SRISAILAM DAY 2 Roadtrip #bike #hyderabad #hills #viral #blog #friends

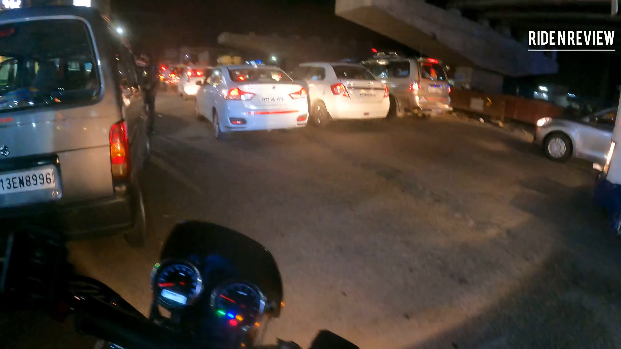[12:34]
from the Dindi project we were like halted for a while right over there he was been riding over the short itself from there see
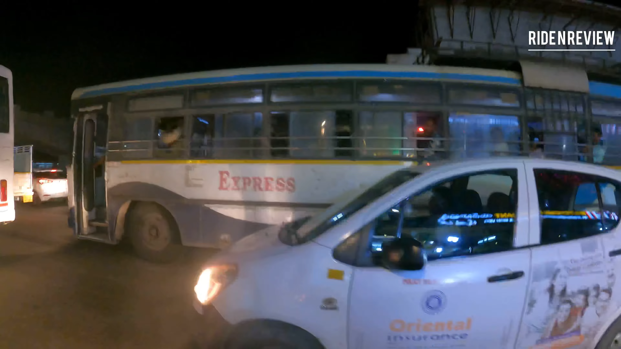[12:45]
it's a private bus and still it is fully occupied man
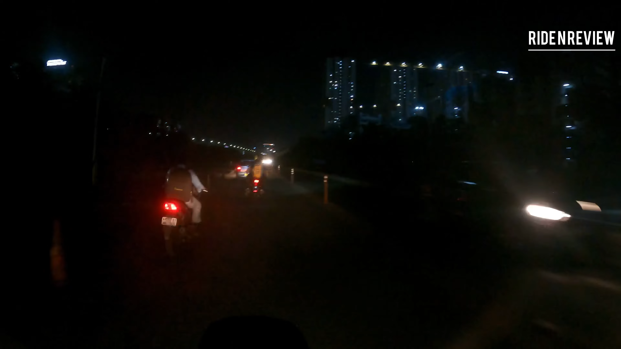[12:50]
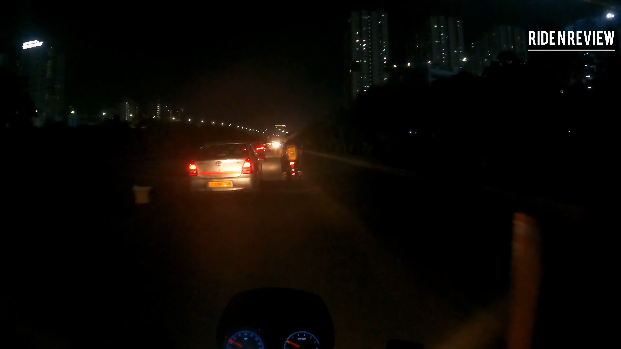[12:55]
yo hi hello Gachiboli finally reached the Gachiboli guys it's 9 o'clock 9pm and you can see there's a lot of traffic right now we are heading to my friend's place it is in the Nanakram Gura and from there I will be heading to after the suppression of the package and all that I will be heading to my package
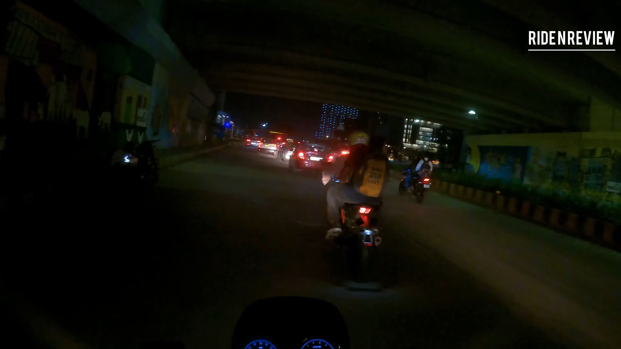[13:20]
what the heck yeah a lot of traffic ball over here and these many cars are being on the road